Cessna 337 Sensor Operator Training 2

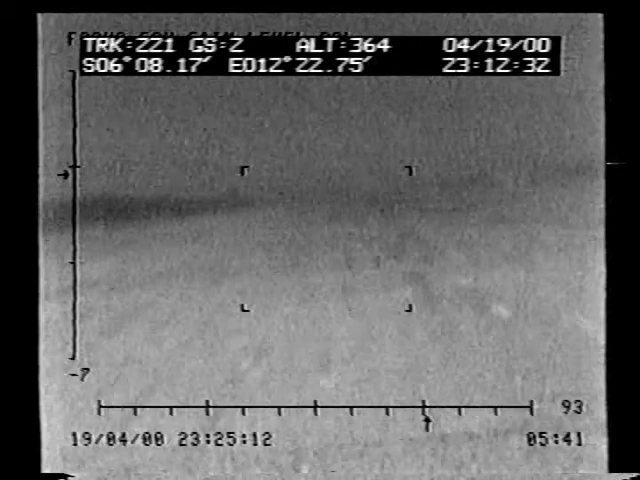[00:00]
Hold on, let me look down through here real good. Get this thing focused back you'll up. Have to stop for me. Go ahead and stop all of it dead still.
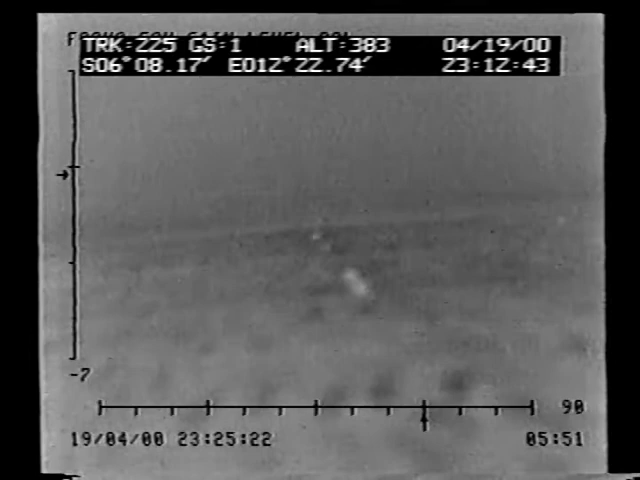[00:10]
So if you pull up your menu. Do what? Pull up your menu. What for? You just pull it up.
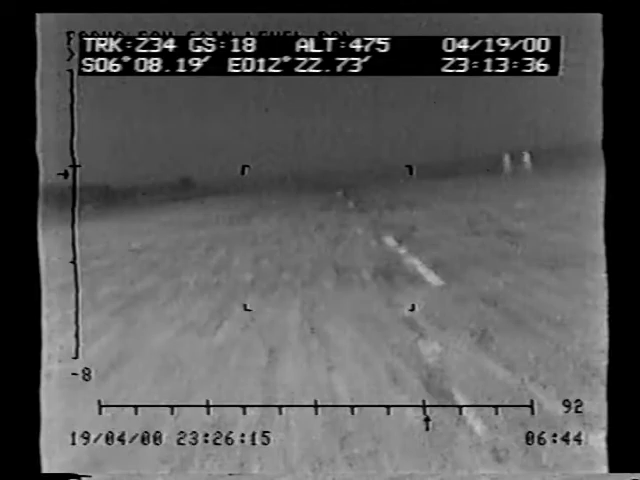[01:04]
Yeah, if you don't auto null it on the ground, it's a bitch to auto null in the air.
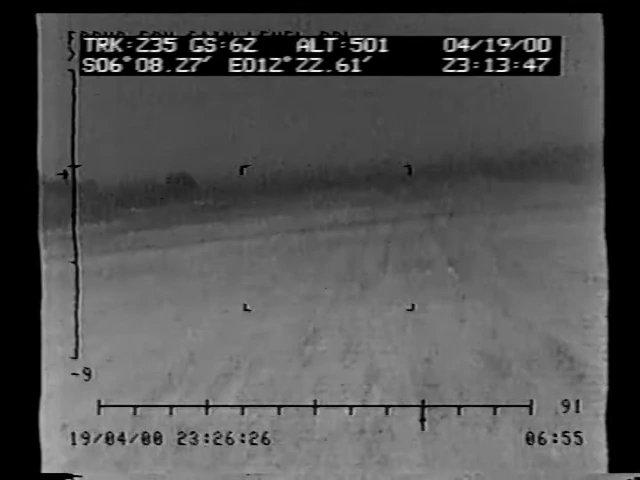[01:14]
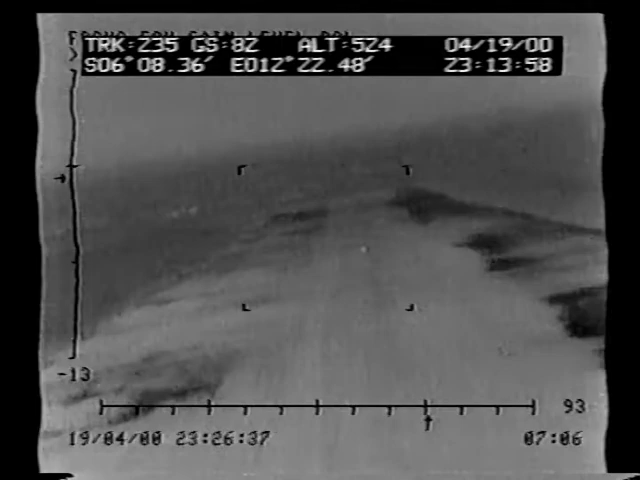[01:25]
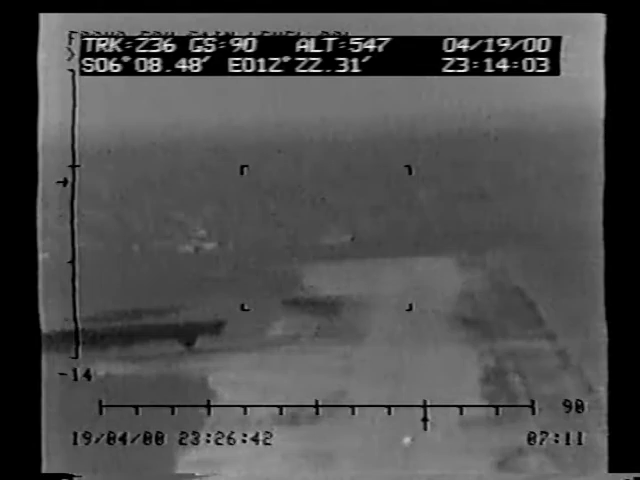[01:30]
See what that is? You're a, what's you see, that? That's a cow. A cow? Yeah. Wow.
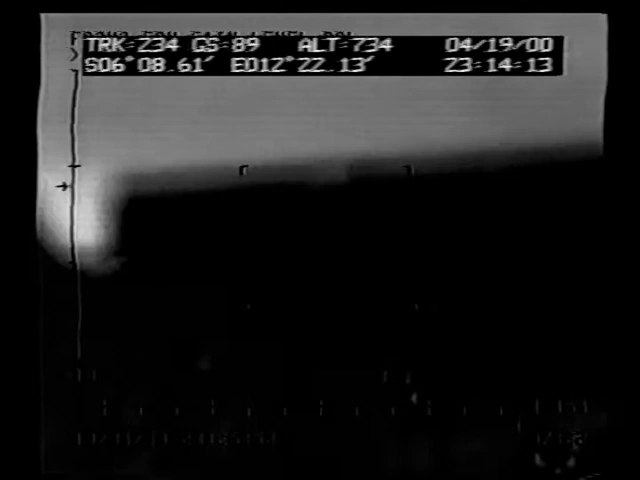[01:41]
The cow, a small cow or a goat? Here's a. Okay.
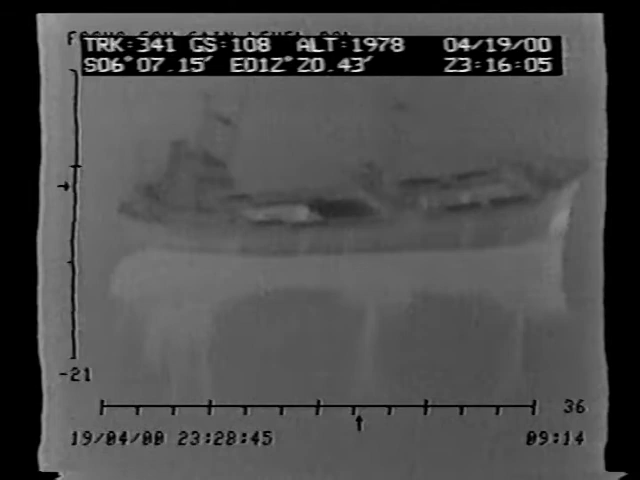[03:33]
That thing sunk out there, that freighter you're looking at, and they just left it sit there to rot.
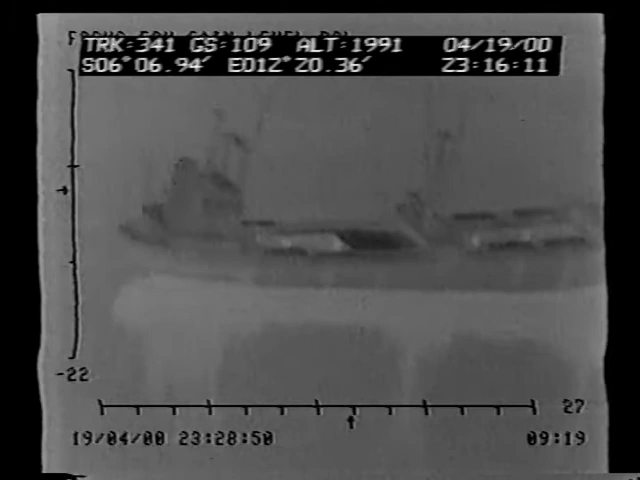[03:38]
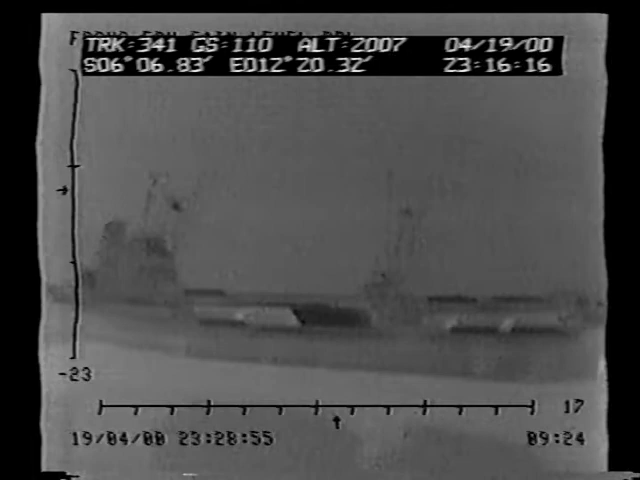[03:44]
It's sitting on kind of a little sandbar type thing. Yeah. Yep.
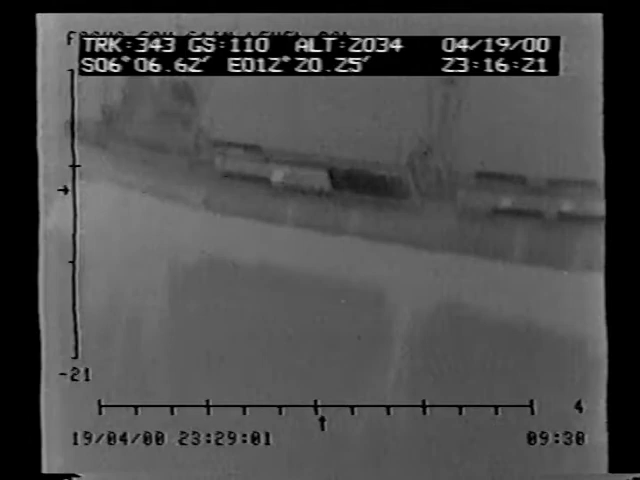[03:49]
We went out to it in one of the security boats, and they just,
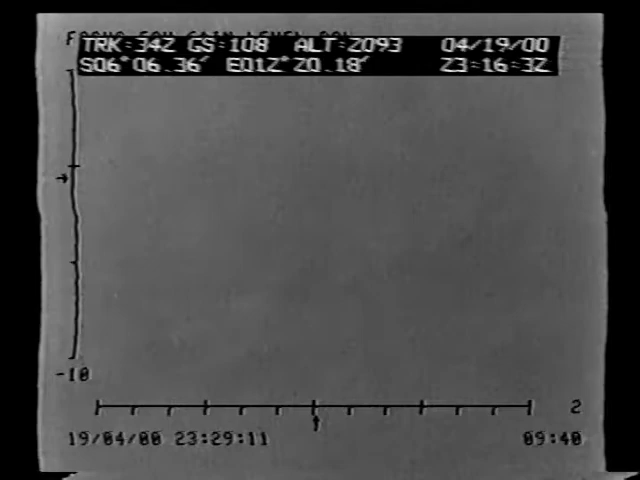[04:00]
Oh, I just say it's 15.
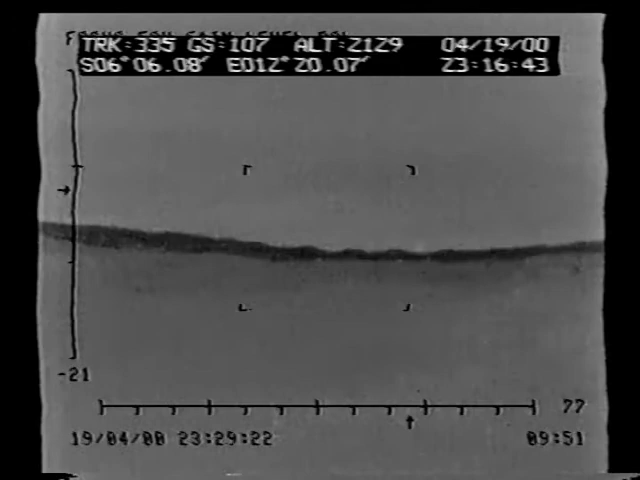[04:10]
That gyro is a little off. Slightly right wing down.
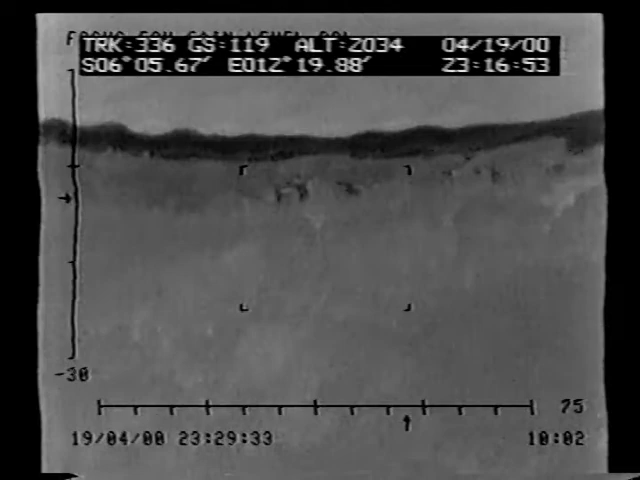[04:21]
Yeah, but you are a little right wing down now.